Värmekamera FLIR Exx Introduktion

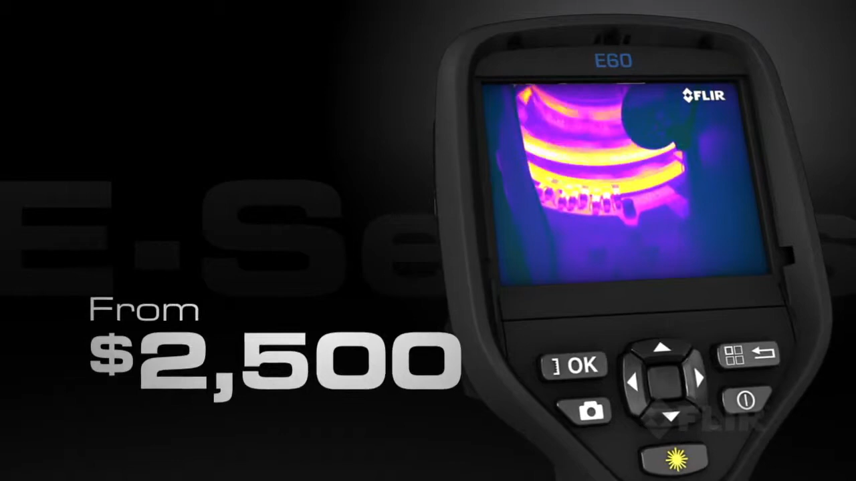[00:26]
like superior infrared resolution and thermal
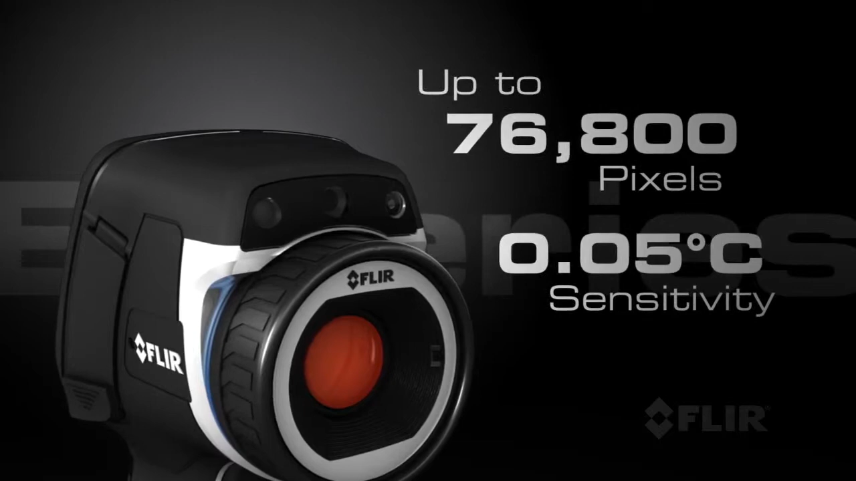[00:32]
sensitivity for better-looking images and more accurate temperature measurements. E-Series also has a bright 3.5-inch touchscreen for a large image display and easy access to on-screen analytics,
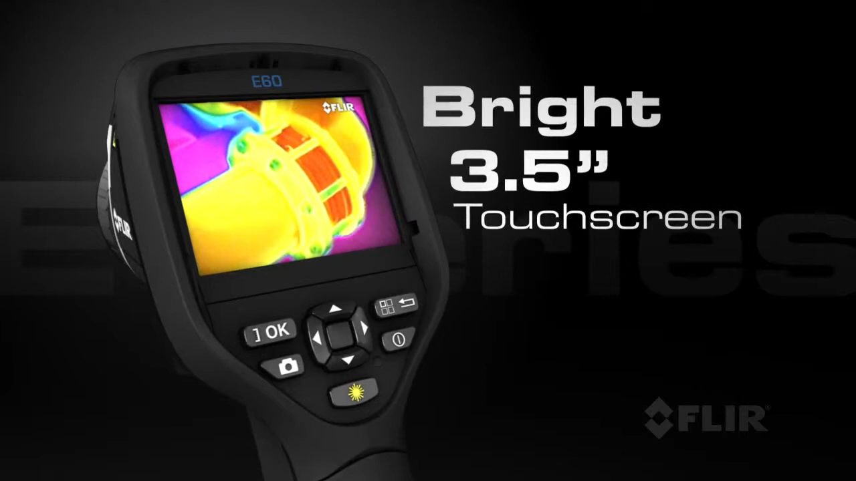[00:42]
including measurement spots, area boxes, and delta-T functions.
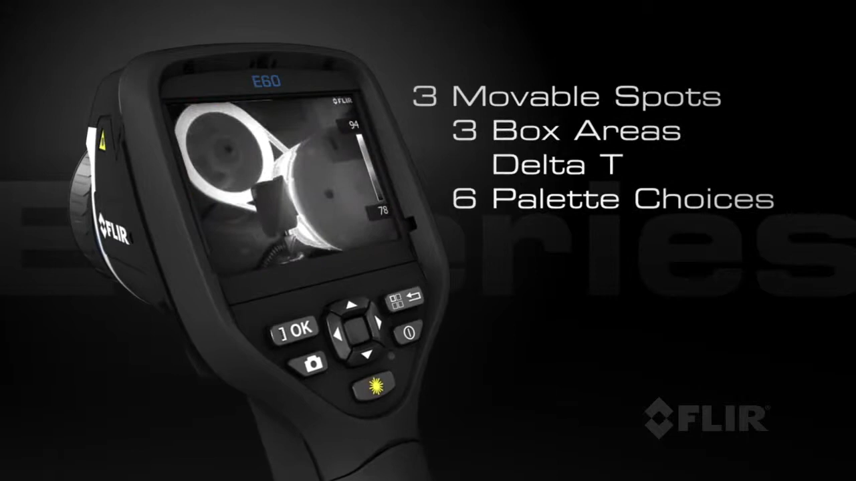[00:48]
With its revolutionary Wi-Fi connectivity,
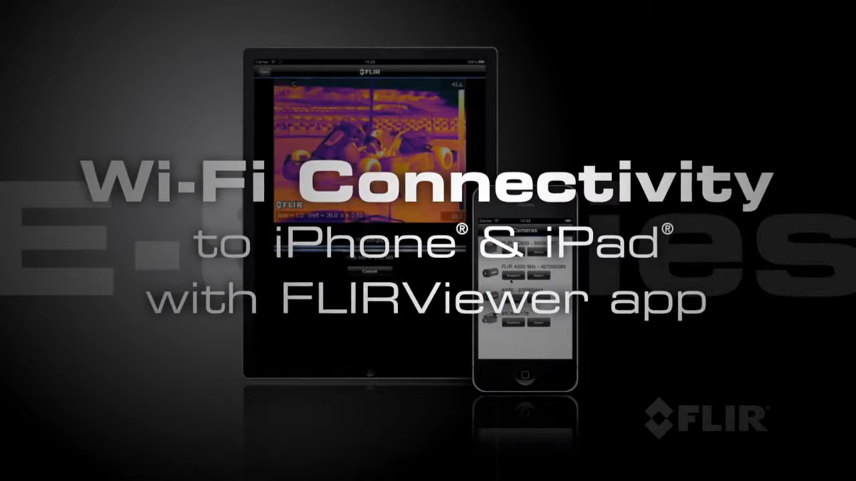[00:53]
you can seamlessly transfer images to your iPhone or iPad,
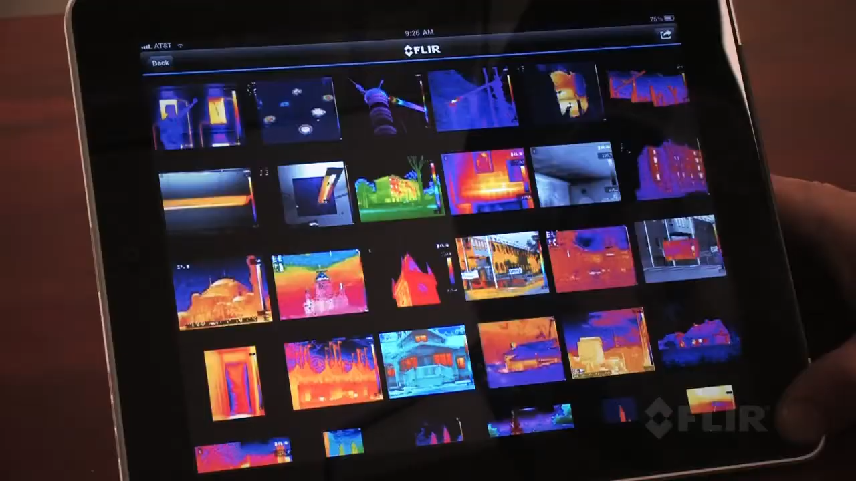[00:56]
or you can use the new FLIR Viewer app to view and analyze images, bring out image detail, add data,
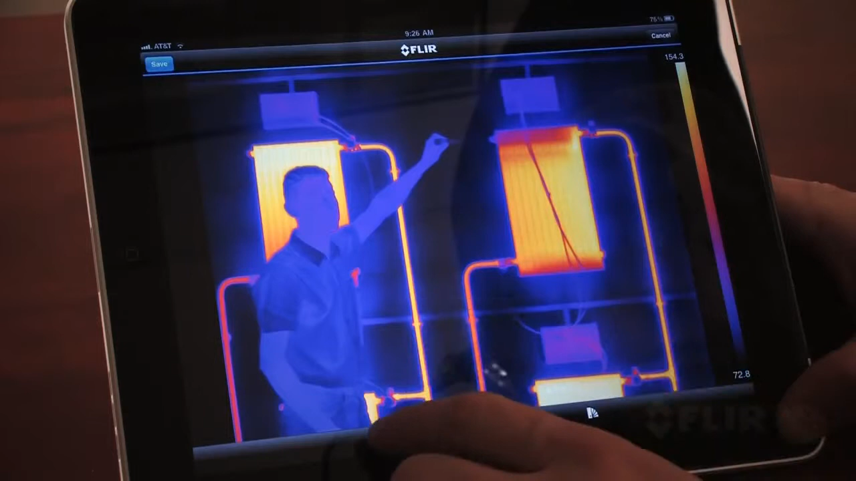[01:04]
create reports, and share critical information with the touch of a button.
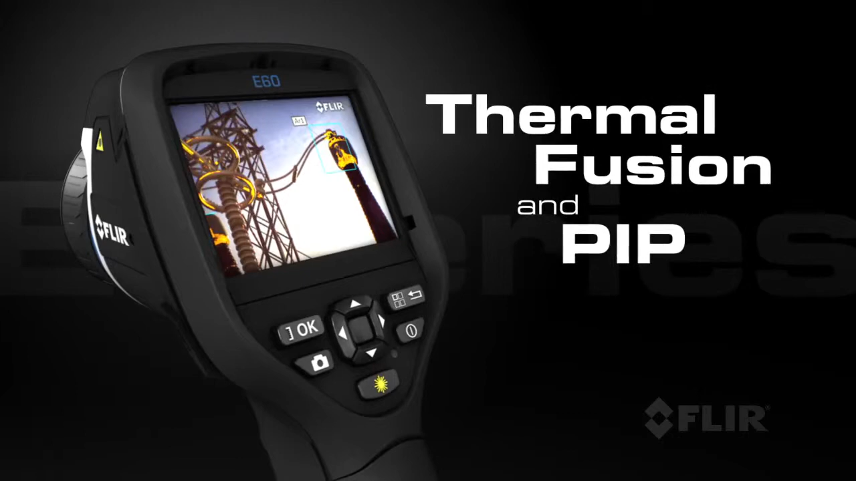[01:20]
Use FLIR's thermal fusion and picture-in-picture functions for more accurate reporting.